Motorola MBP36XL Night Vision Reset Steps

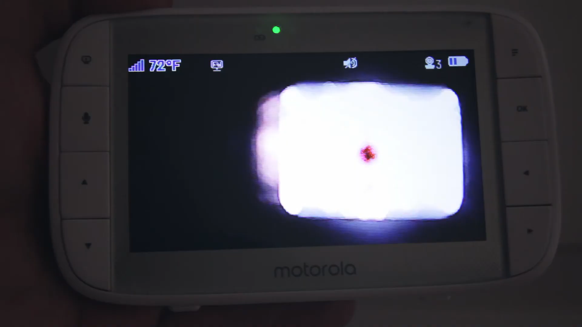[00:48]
After this time has passed, remove the light from the eye of the camera.